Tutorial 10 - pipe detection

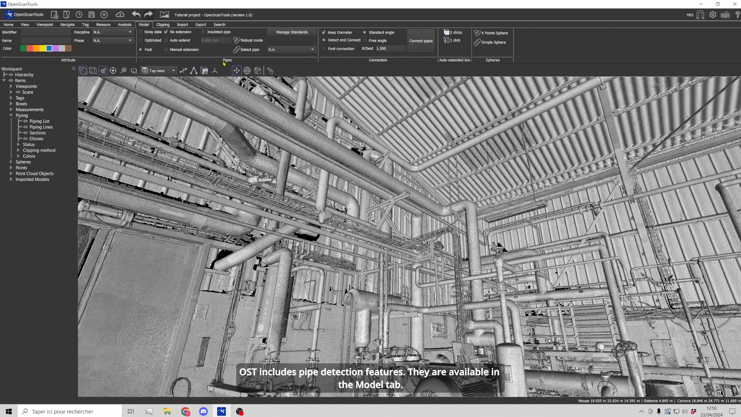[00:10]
Several options are proposed. You can add standard diameters and manage standards.
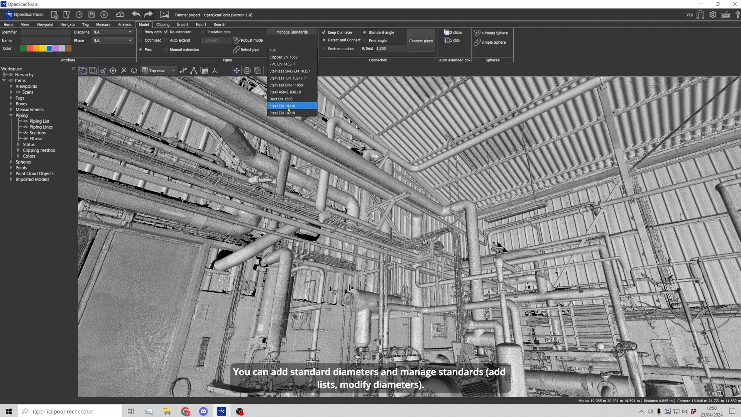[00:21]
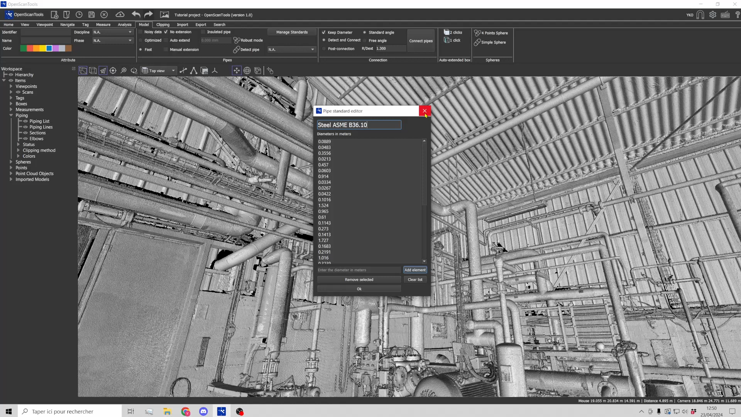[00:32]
Let's start with a detection without pipe extension. Click on the detect pipe button and then on the pipe. We see that a small section has been created with a default name and its properties panel appears. The pipe also appears in the tree structure.
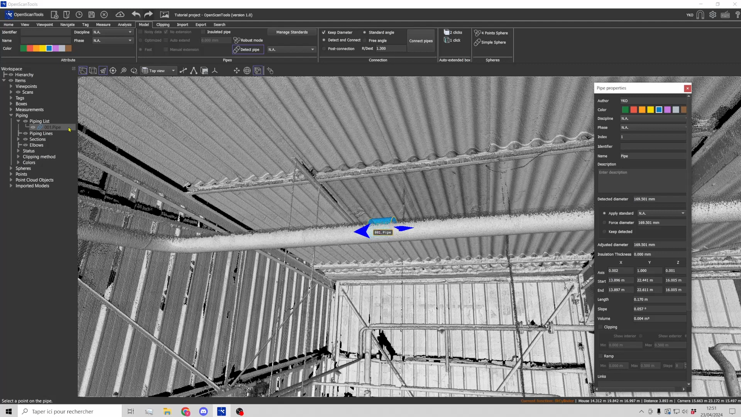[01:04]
Remember that you can change the default name in the toolbar. Remember also that units can be modified from the general settings.
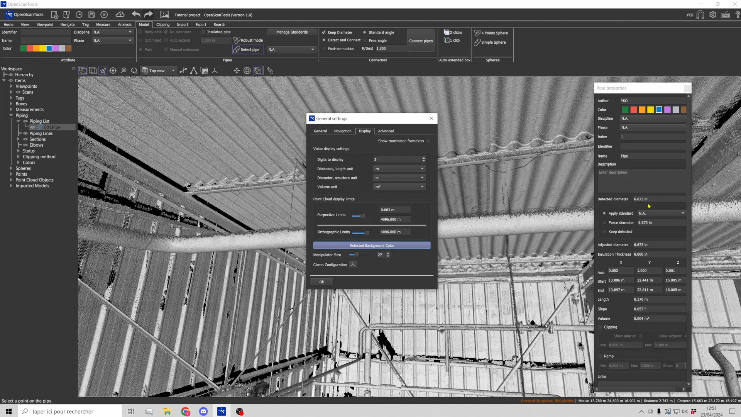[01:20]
Let's move on to the manual extension that requires two clicks.
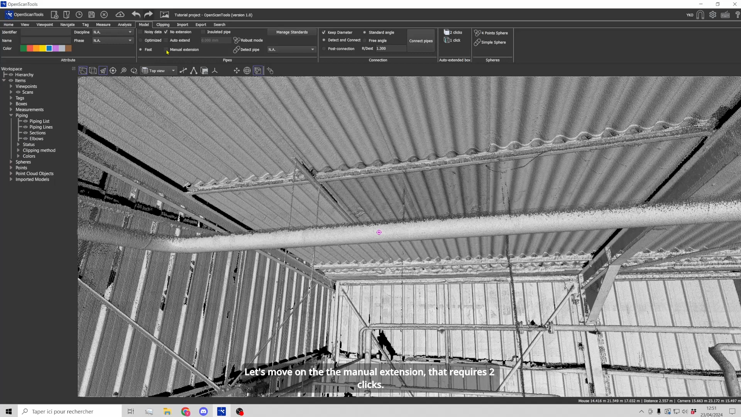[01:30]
The pipe created will be constrained by these two clicked points which can be useful if you have a slightly
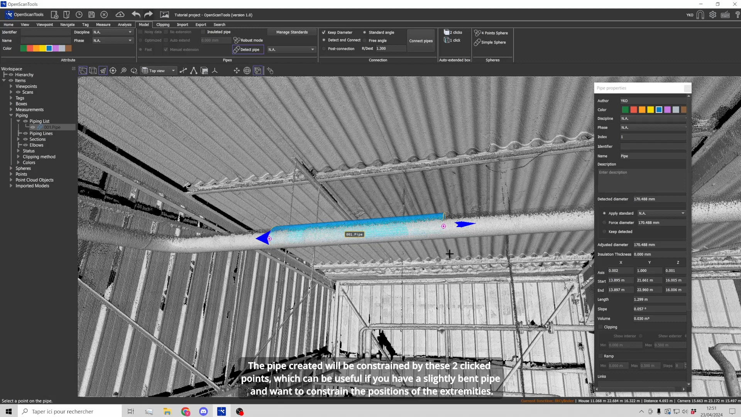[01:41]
bent pipe and want to constrain the positions of the extremities. We are now going to use the automatic extension.
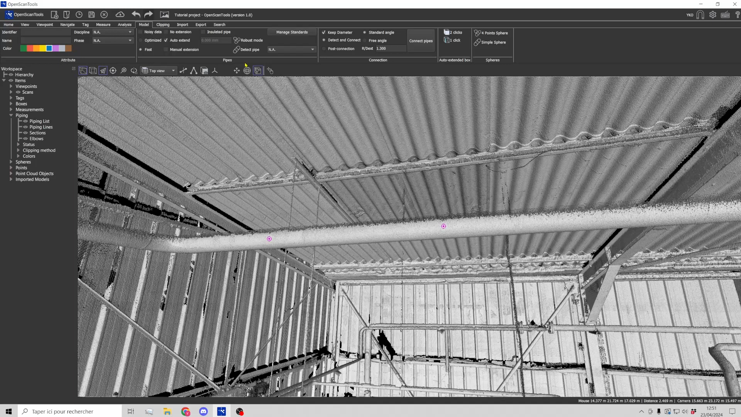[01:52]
From the clicked point, the function automatically extends the pipe. You can see it stopped at the wall and at the elbow.
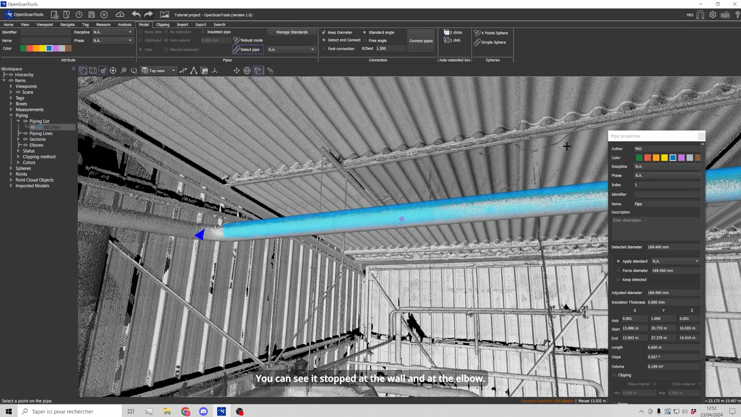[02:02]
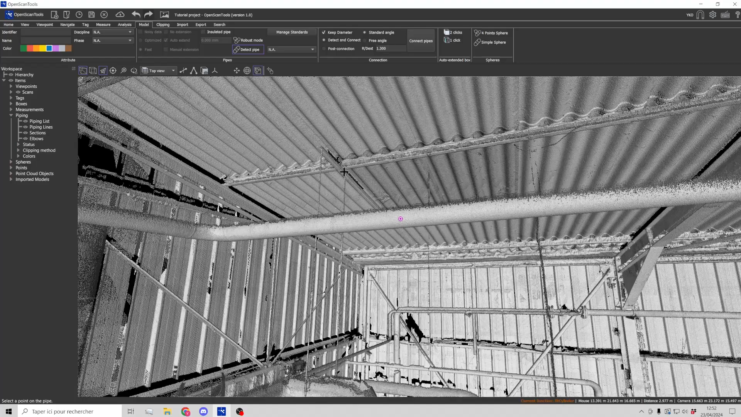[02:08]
Several options are also available for the detection algorithm. Fast, optimized and noisy data. This will enable you to find the right mode depending on the quality of your scans. There's also a robust mode suitable for large diameter tanks.
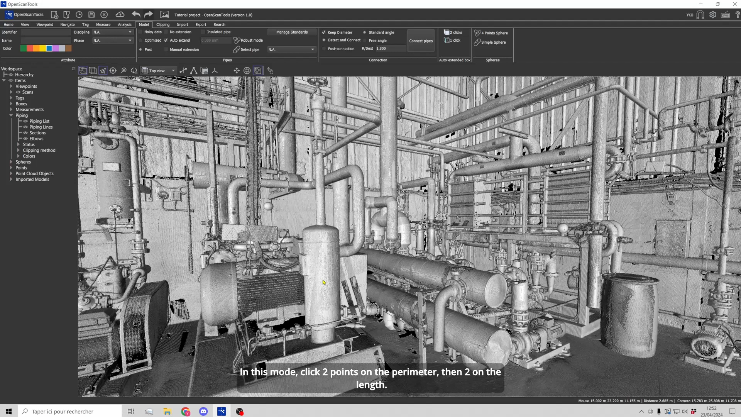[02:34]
In this mode, click two points on the perimeter, then two on the length.
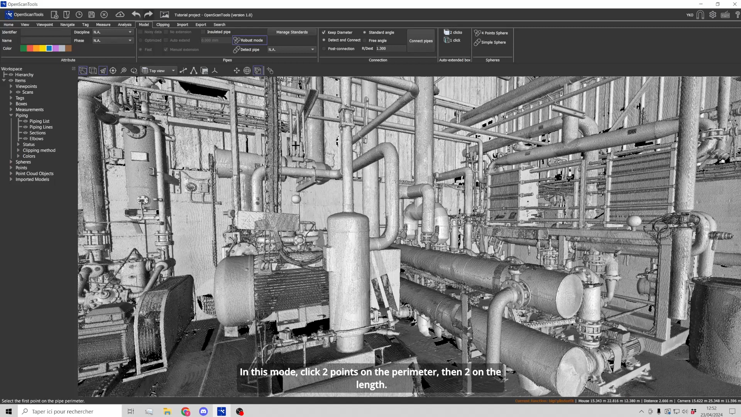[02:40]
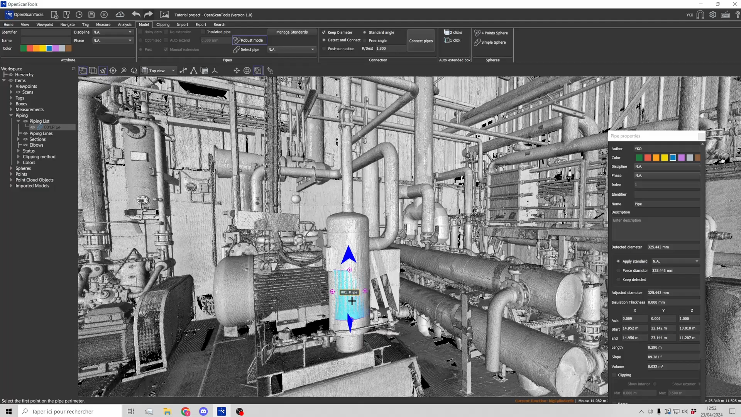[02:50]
Now, let's apply a standard to pipes. From this list, I'll choose a European carbon steel standard, then run the detection.
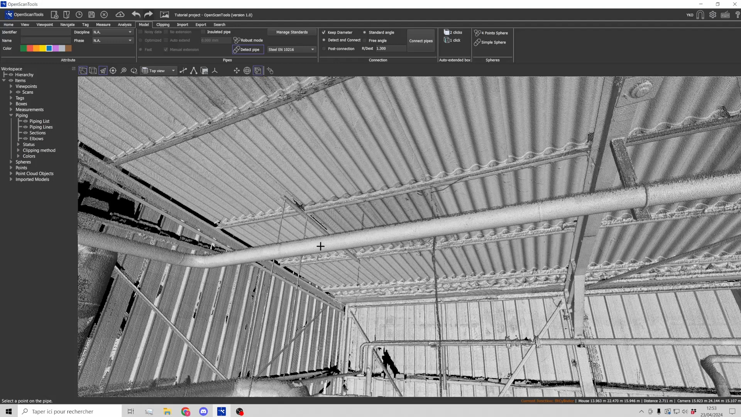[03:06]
The properties display the detected diameter, the applied standard and the adjusted diameter.
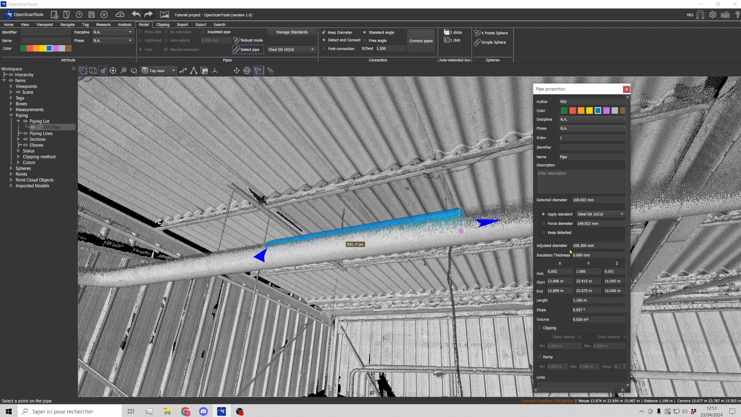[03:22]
You can force the diameter or leave it as detected. Insulation can also be taken into account.
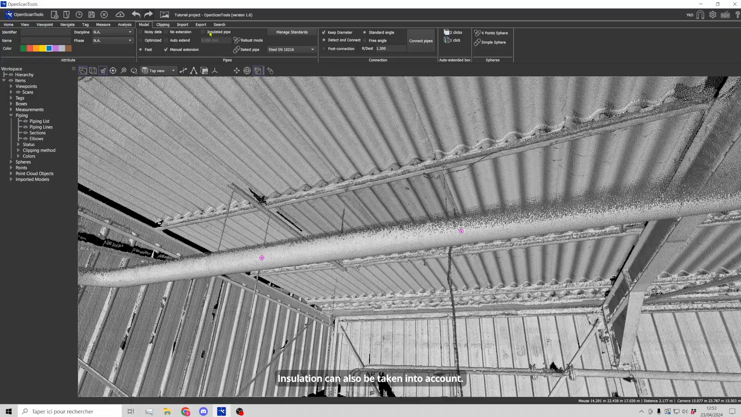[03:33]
This implies knowing its thickness. For this example, let's enter 40 mm. Then we'll run the detection.
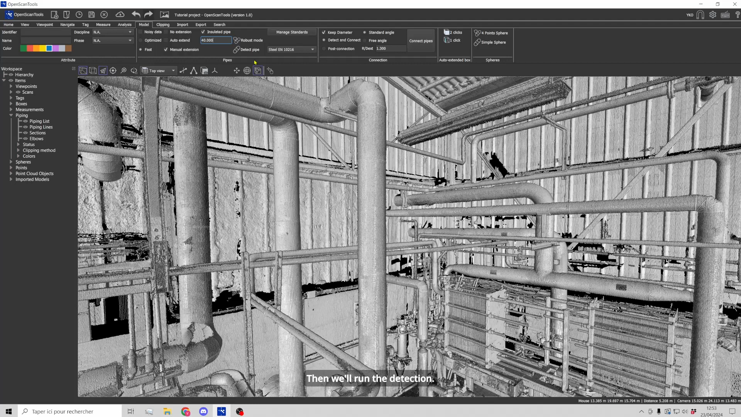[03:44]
The function subtracted 2 times 40 mm from the detected diameter and adjusted to the nearest standard diameter.
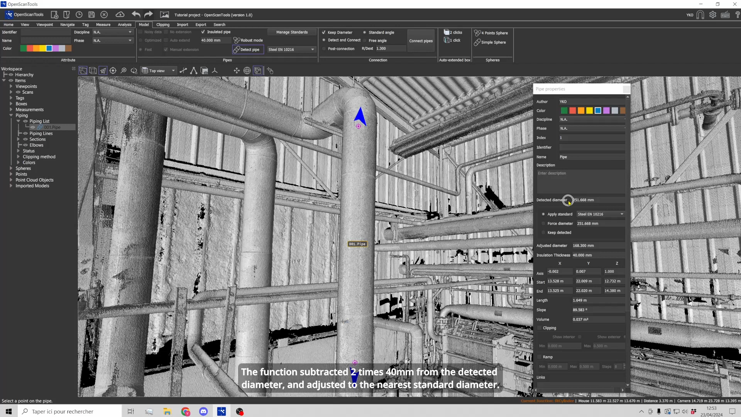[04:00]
Now, let's take a look at the pipe connection. Two strategies are available. A connection as the detections are made. And a connection after selecting existing sections.
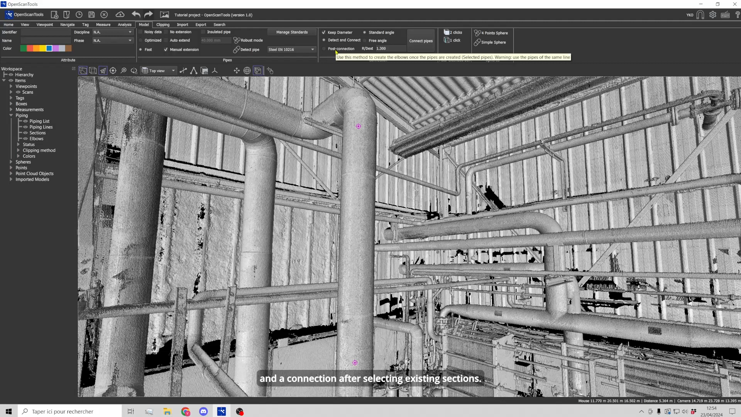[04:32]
There are also several options. Keep the diameter. Use standard or free angles for elbows. Fix the elbow radius.
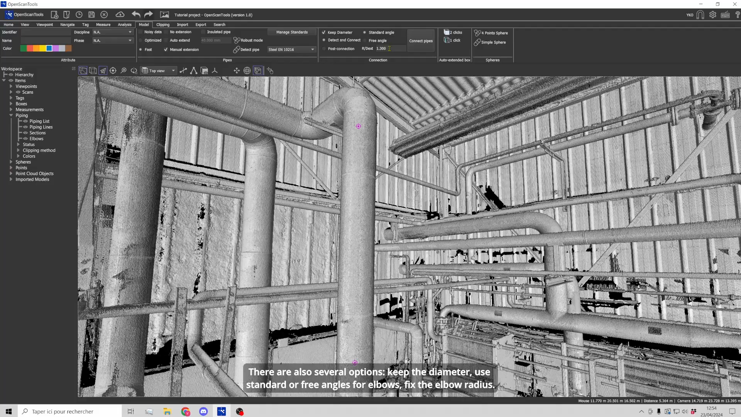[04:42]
We are going to create a pipeline. For the moment, OpenScanTools offers elbows and tap connections.
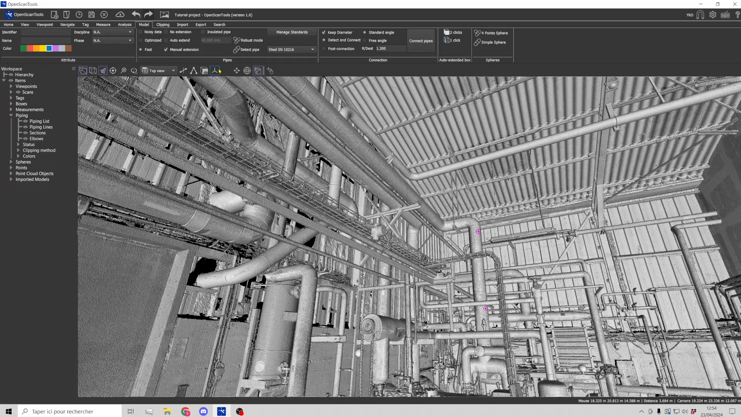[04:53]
For this example, we'll choose automatic pipe extension. After clicking on the connect pipe button, click on each section.
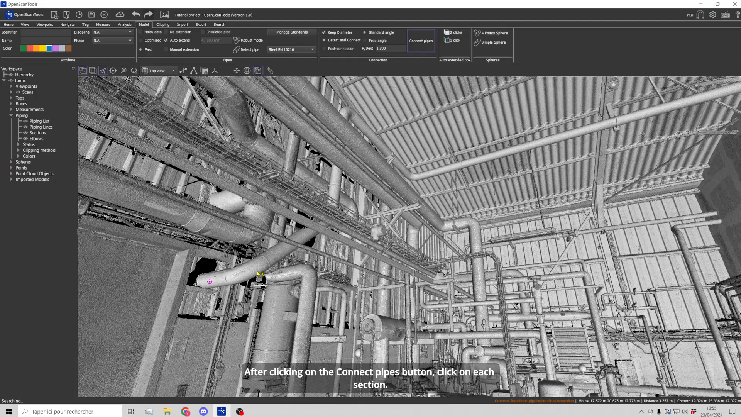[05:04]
Finish by pressing enter.
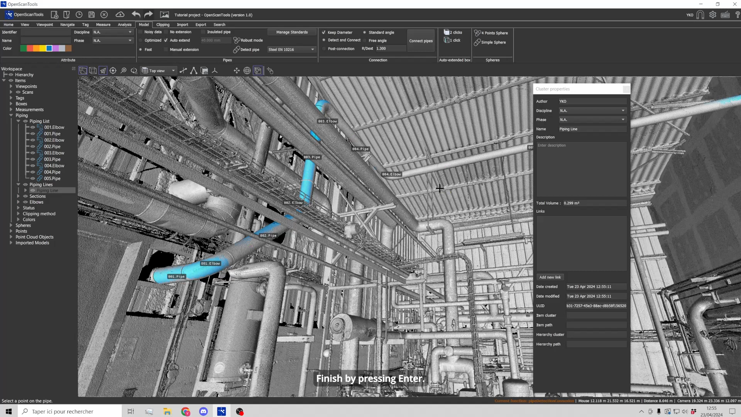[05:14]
We'll activate temporary transparency with the C key.
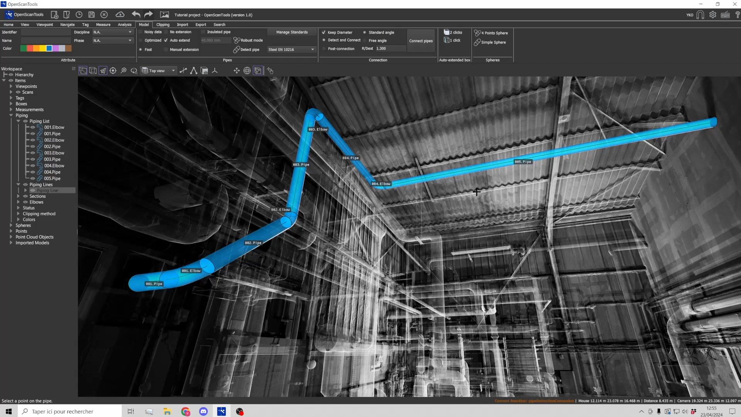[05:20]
You can see that elbows have been created automatically. The function also adjusts the central axis to keep it consistent.
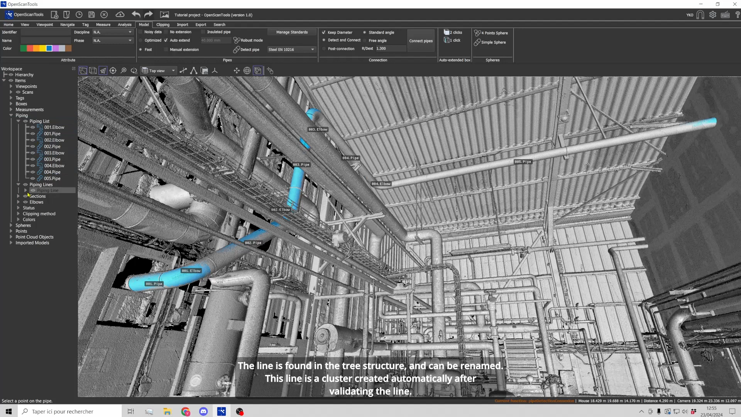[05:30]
The line is found in the tree structure and can be renamed. This line is a cluster created automatically after validating the line.
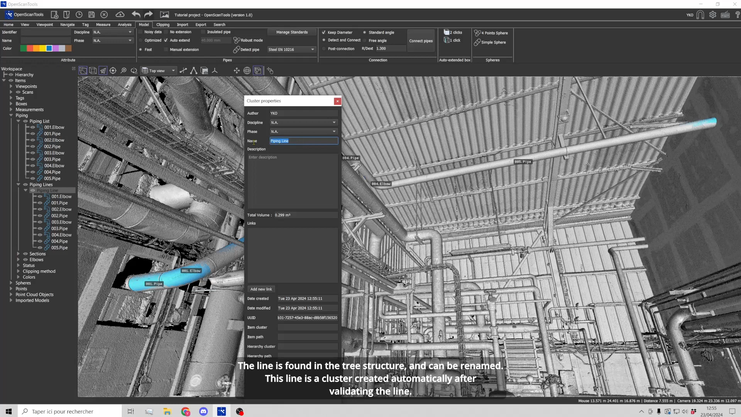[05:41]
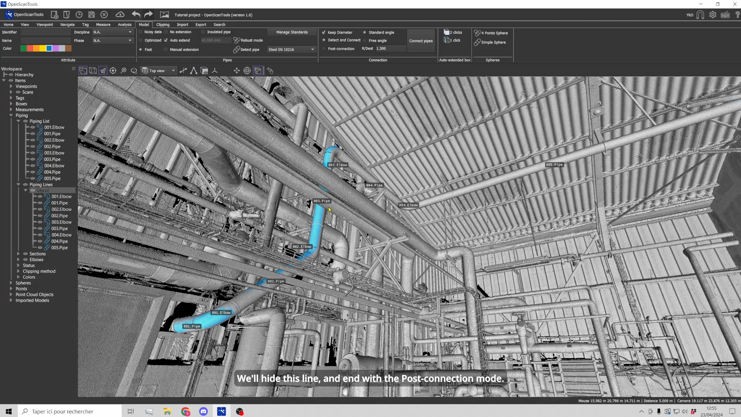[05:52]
We will hide this line and end with the post connection mode. In this mode, existing sections must be selected.
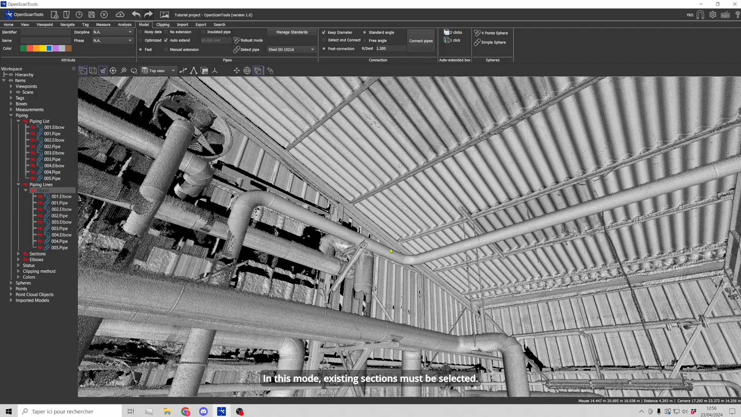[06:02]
Let's create two pipe sections.
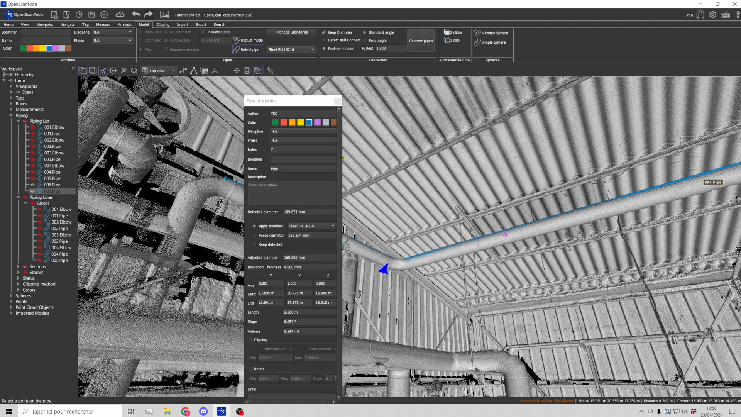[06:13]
For the moment, they are not connected.
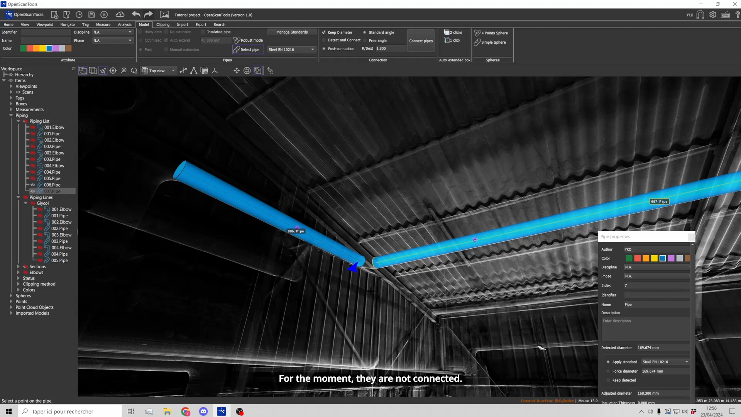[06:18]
Let's select these elements either in the tree structure or using a selection rectangle. Then click on connect pipes.
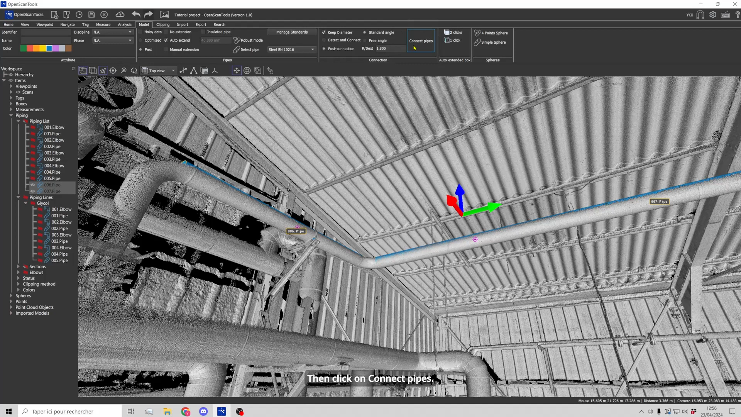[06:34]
An elbow has been created and a line added to the tree structure.